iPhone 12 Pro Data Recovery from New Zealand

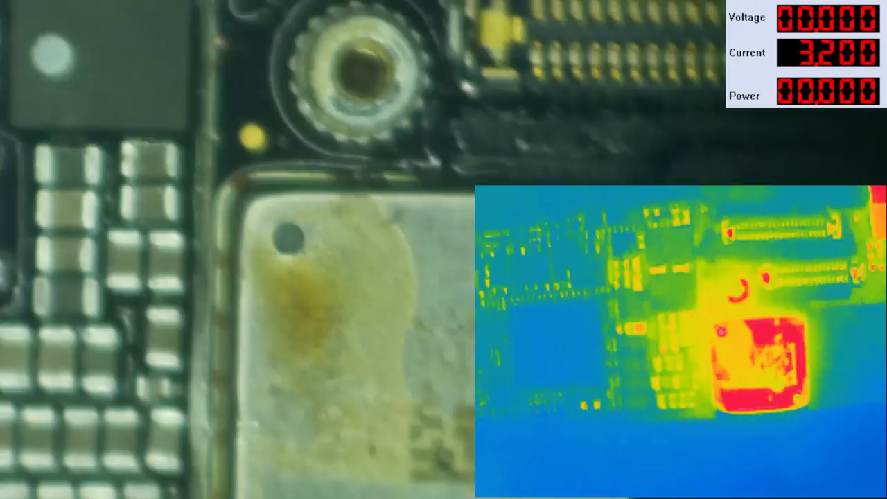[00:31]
Now, looking at this board with thermal imaging, I have confirmed that there is heat coming out from under this shield here, which is sort of ridiculous because looking at the board view,
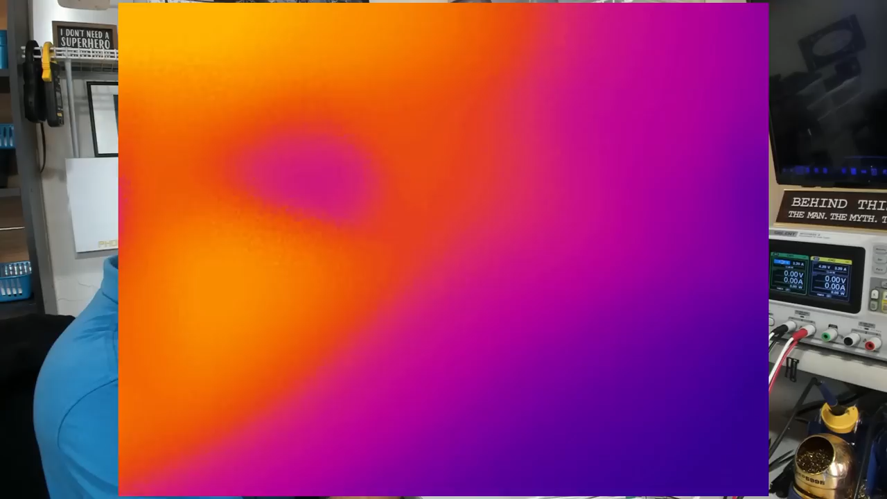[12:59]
So here we are looking at this with the infrared camera.
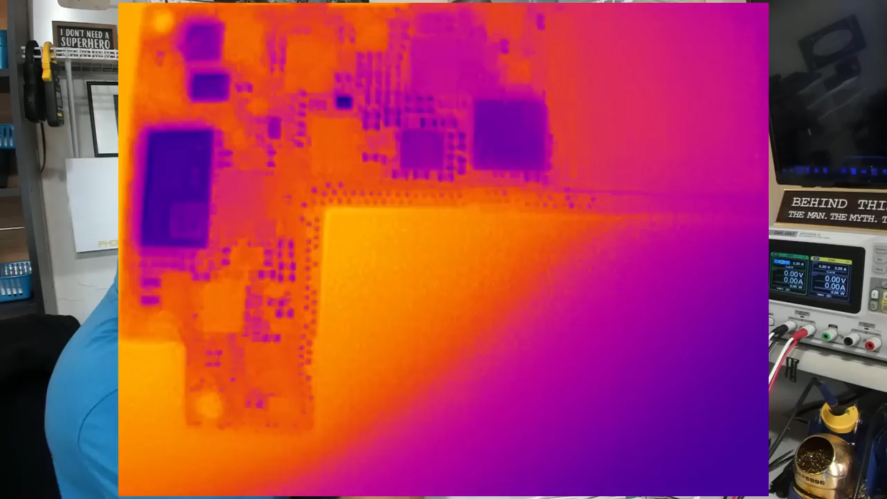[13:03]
And top section first, I'm going to go ahead and blip the power supply on. I see one IC getting a little warm, but not 900 milliamps warm.
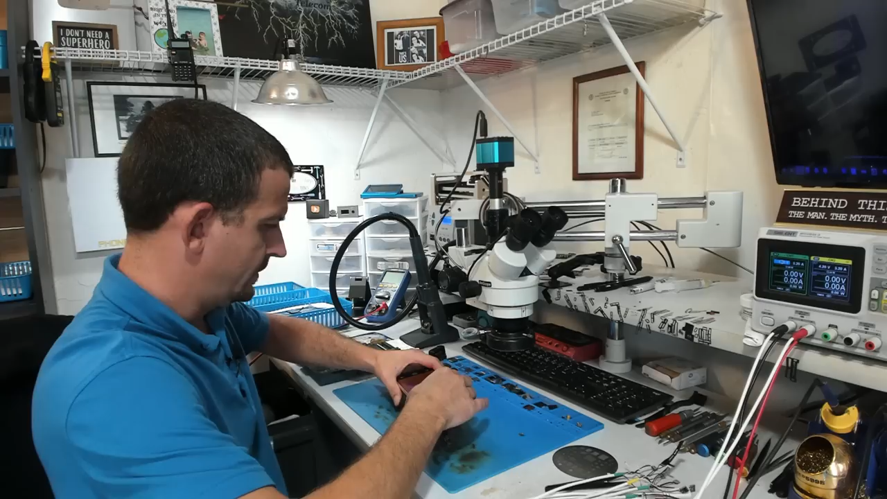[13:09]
So looking at the bottom of the board,
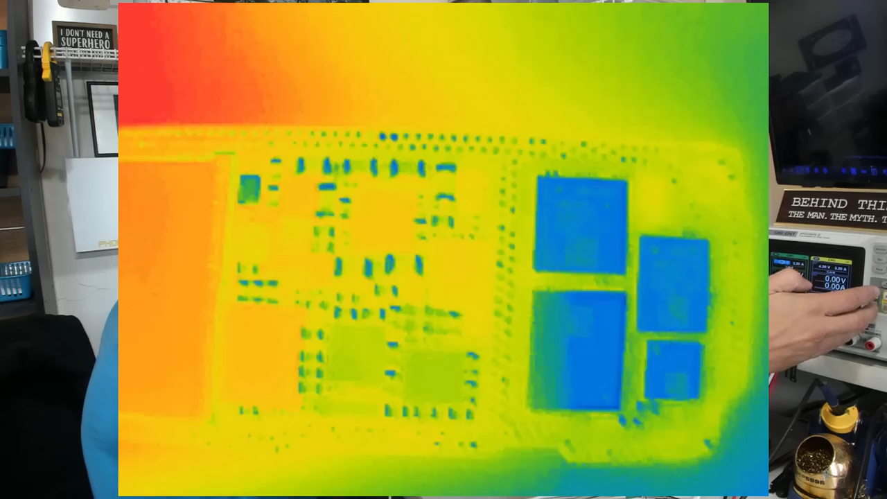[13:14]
we definitely have something complaining over here. What is that?
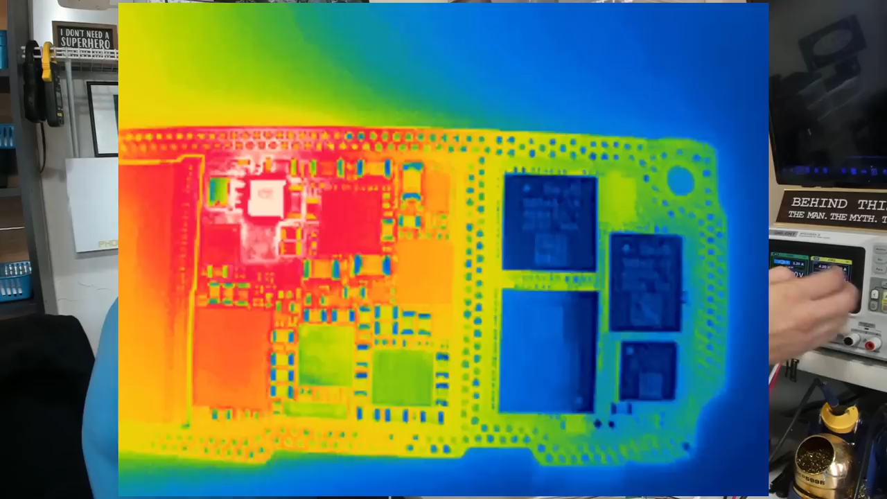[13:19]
That IC lights up nice and bright. What is that, like the boost IC or something? Having a look back over here at the board view, that IC, that is gonna be this one right here.
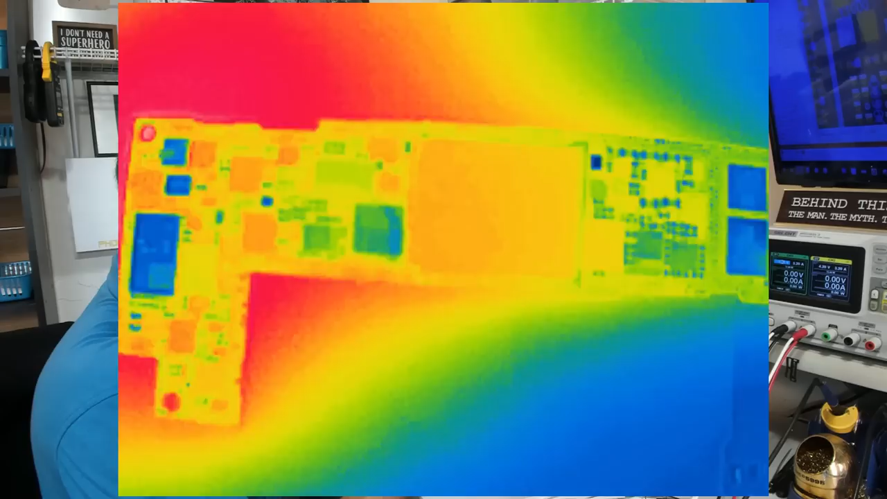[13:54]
And there we're actually seeing the entirety of the board. So we know that this area right here next to the boost IC is gonna get hot,
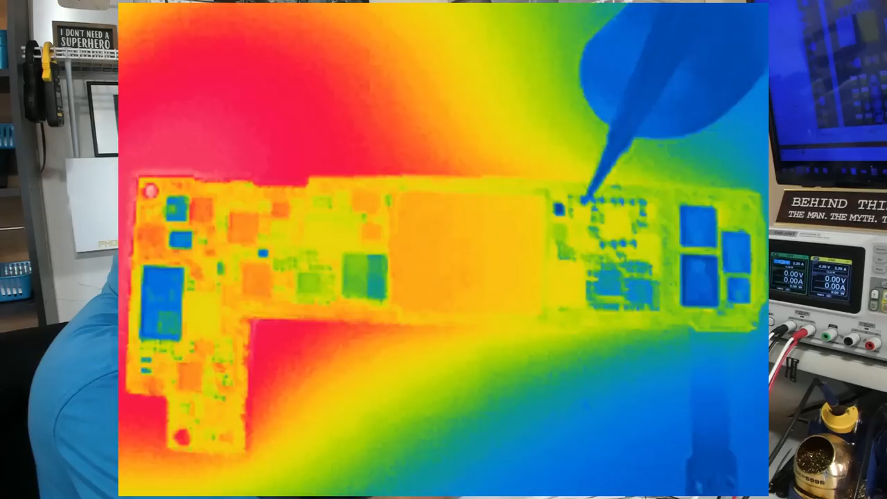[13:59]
but we're looking for another flash. Well, we do get the other flash right up there at the top of the board.
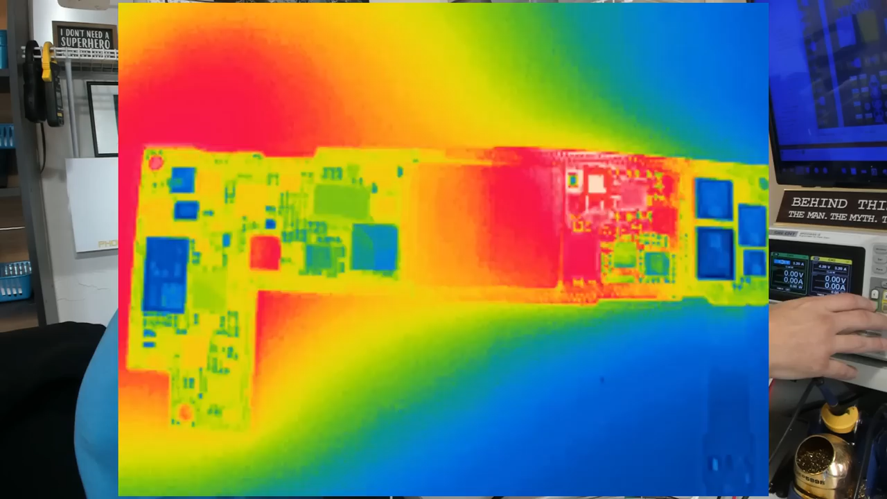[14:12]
So we've got boost IC heat down here, and then we've got another flash coming into play up here. What is that IC there?
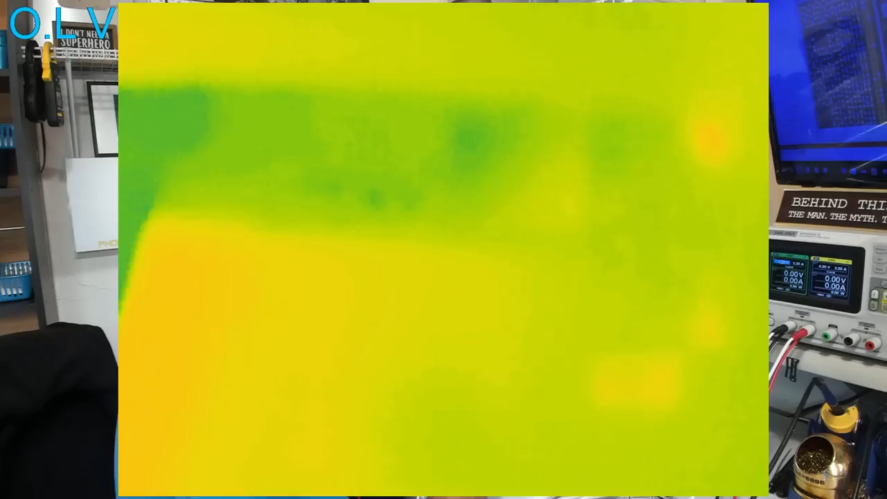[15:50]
And I'm gonna turn the power supply on.
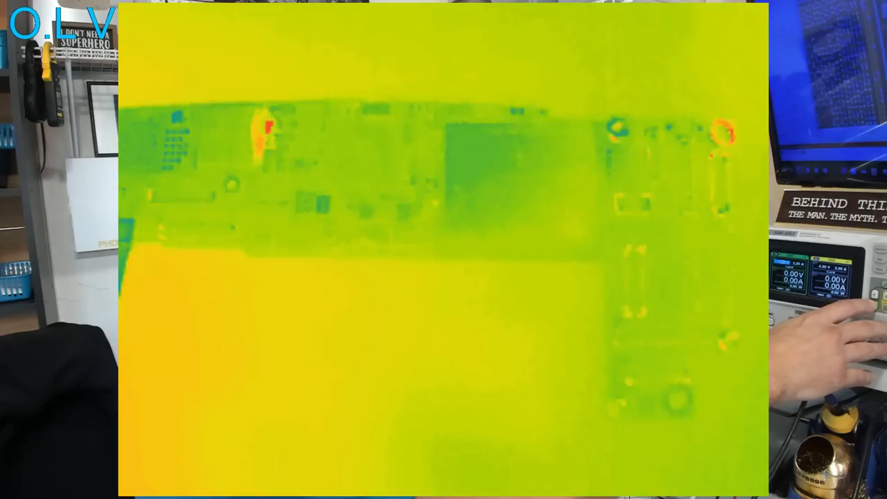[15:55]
Oh, hey, that's better. What is that?
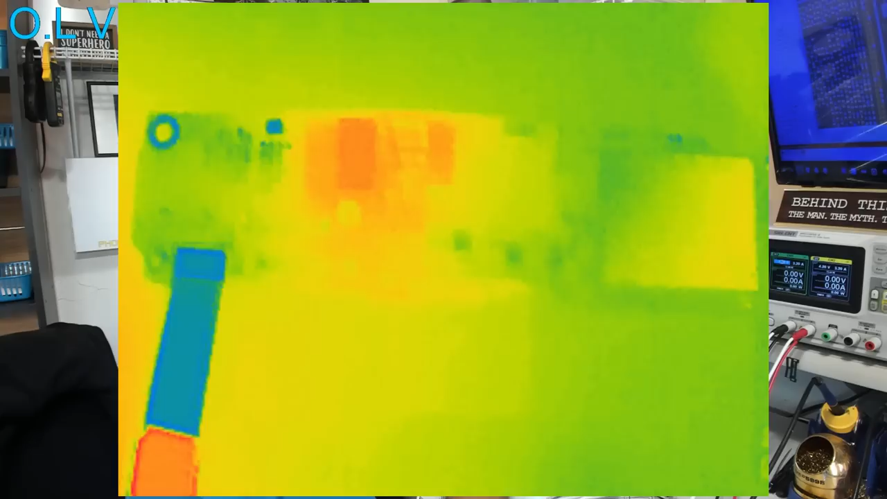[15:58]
What was that up here? Let's just do that again.
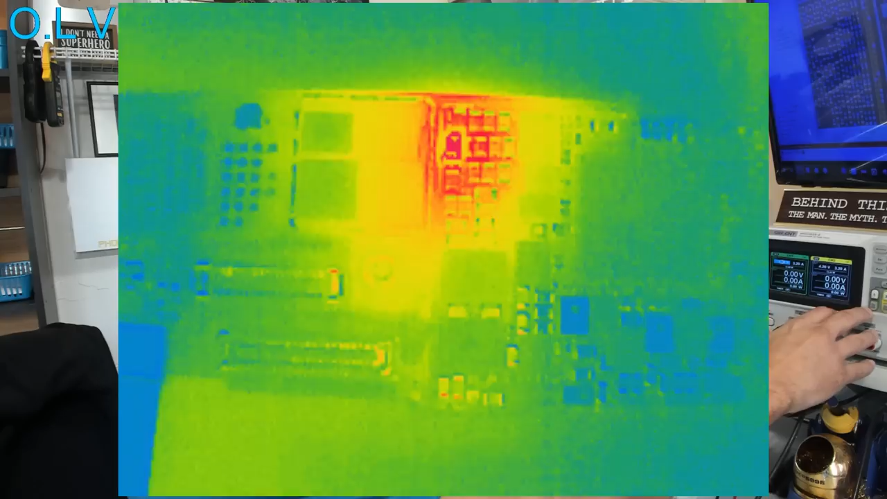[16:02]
Ooh, look, we can see one capacitor. This thing is sensitive enough to see a single capacitor. I bet I can get it just a little bit closer.
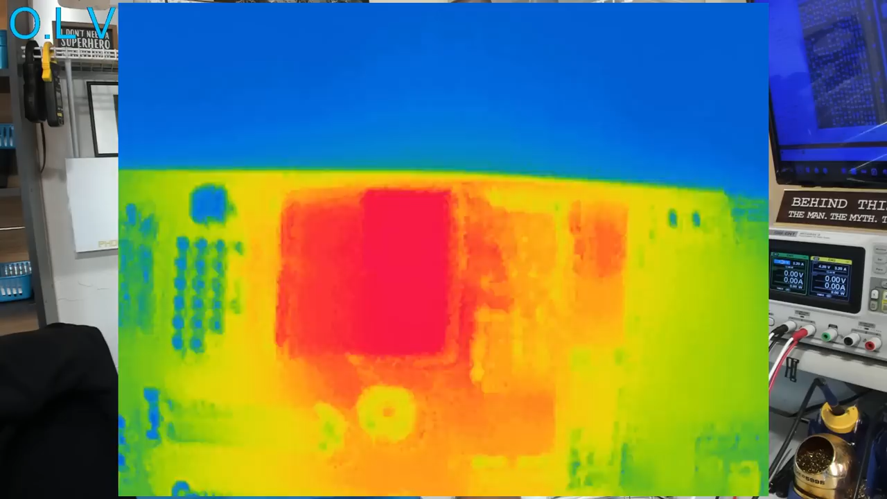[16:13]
And there you have it.
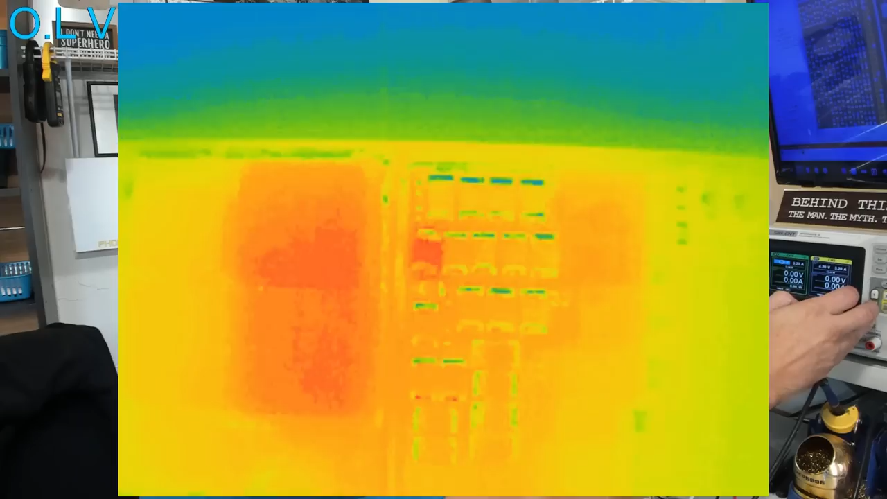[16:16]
There is that area of the board.
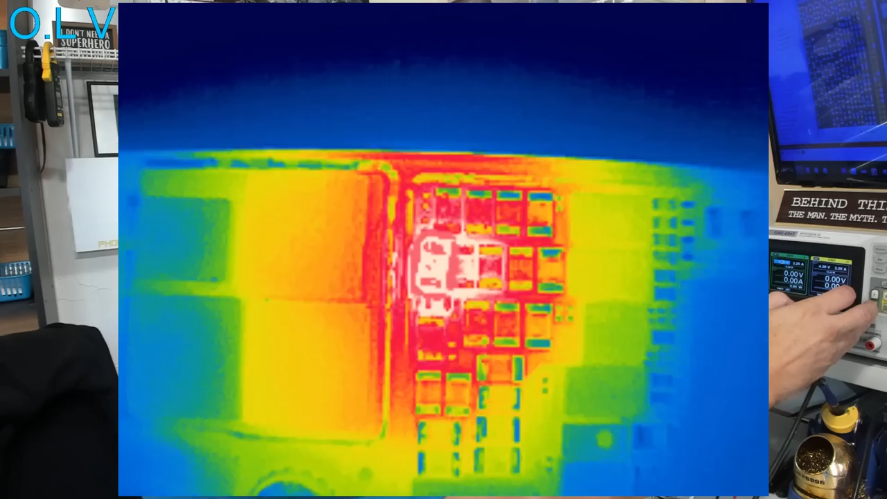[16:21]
And there is a single capacitor we can see very clearly on thermal imaging. So that second row farthest to the left, look at that cap, it's already all knocked sideways.